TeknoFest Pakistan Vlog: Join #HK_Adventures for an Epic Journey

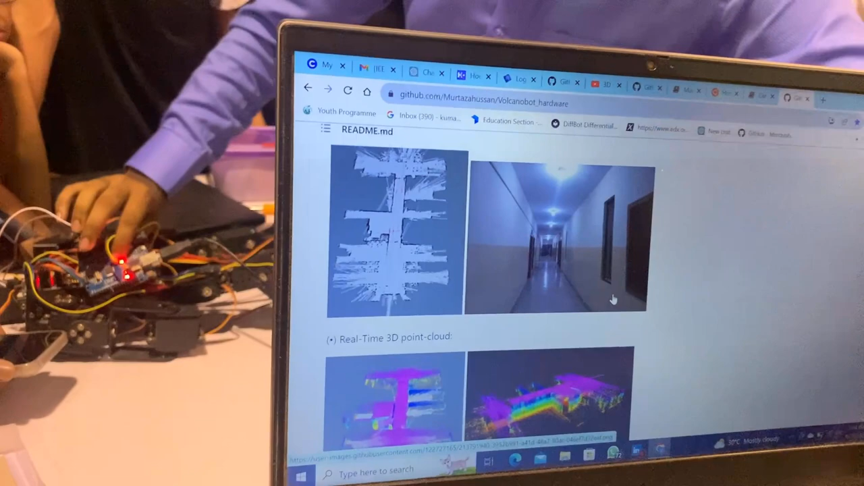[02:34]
लेकिन क्या है, मुझे इसमें कोई फीचर नहीं पता चल रहा, यानी क्या वॉल है क्या डोर है ये मुझे कुछ भी नहीं पता चल रहा।
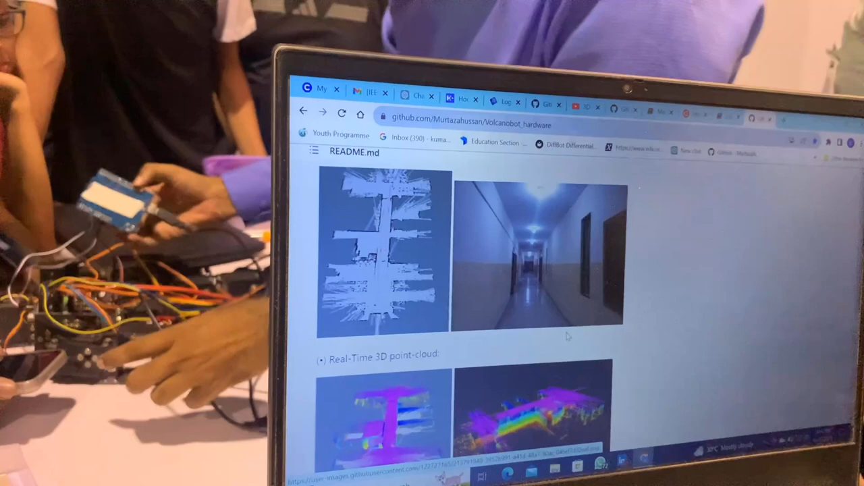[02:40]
तो इसको करने के लिए ये मैंने बनाया नीचे लिडार यूज करके 3D इमेज जनरेशन,
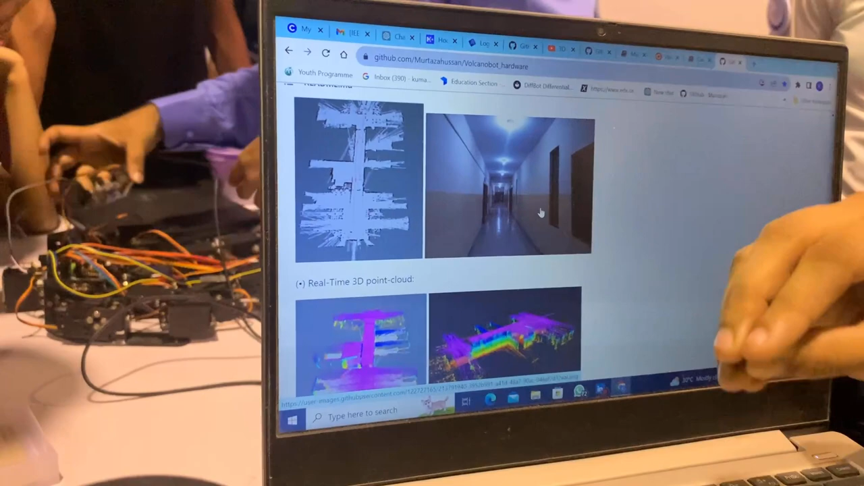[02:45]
यानी कैमरे के बजाय लेजर के थ्रू मैंने अपनी इमेज जनरेट कराई है जो 3D है, ठीक है। इसमें विंडोज कहाँ पे, बीम कहाँ पे, स्टेयर वगैरह वगैरह में सारी चीजें मुझे पता चल रही थी।